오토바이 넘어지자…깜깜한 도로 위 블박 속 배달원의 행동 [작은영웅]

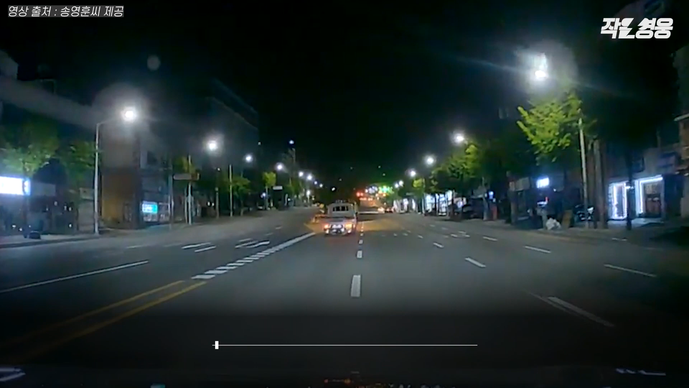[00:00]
1차선 도로를 달리는데 앞선 트럭이 차로를 변경합니다. 그러자 보이는 건 비상등을 켠 오토바이. 사고라도 났나 속도를 줄였는데 이 운전자는 뜻밖의 모습을 보게 됩니다. 지난 5월 4일 새벽 1시 40분쯤 대전 서구 내동의 완복 8차선 도로. 1차로에서 앞서가던 트럭이 차로를 변경합니다. 트럭이 빠지자 눈앞에 나타난 건 사고 현장. 각종 폐지와 자재들이 도로에 흩어져 있고 오토바이 한 대가 넘어져 있습니다.
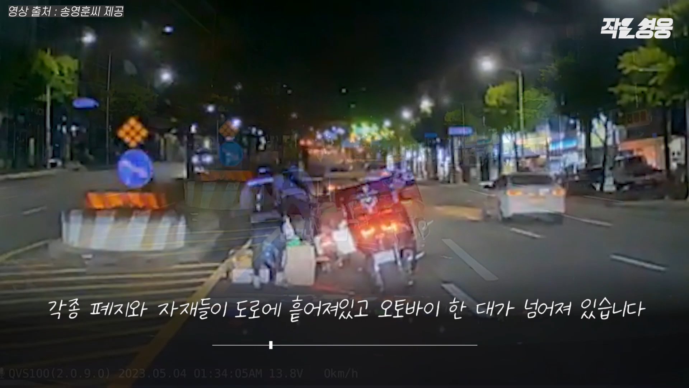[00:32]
손수레를 매달고 폐지를 수집하던 할아버지의 송영 오토바이가 1차로에서 미끄러진 거였습니다. 그 모습을 가장 먼저 발견한 건 오토바이 배달원. 사고 현장을 목격한 그는 할아버지 바로 뒤에 자신의 오토바이를 세우고 할아버지를 돕기 시작했습니다. 먼저 노끈으로 묶인 파지 묶음을 들고 인도로 달려갑니다. 그 사이 할아버지는 넘어진 손수레와 오토바이를 세우고 돌아온 배달원은 박스더미를 들고 또 한 번 인도로 총총 바쁘게 뛰어가죠.